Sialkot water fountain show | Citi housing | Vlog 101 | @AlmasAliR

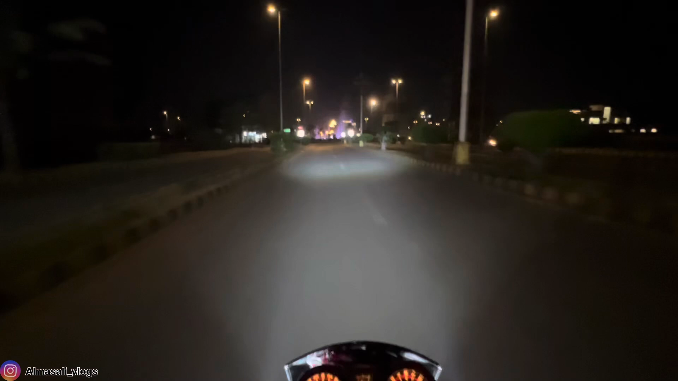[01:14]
वो सामने देखे स्टार्ट हो गया फाउंटेन शो, तो मैं जाता हूँ जल्दी। तो आप भी जल्दी लाइक और सब्सक्राइब और कर दो, और बेल आइकन को भी जरूर प्रेस कर दो। लेकिन एक मसला ये है कि वो जो सॉन्ग्स वहाँ पर लगेंगे उस पर कॉपीराइट का आ जाएगा इशू,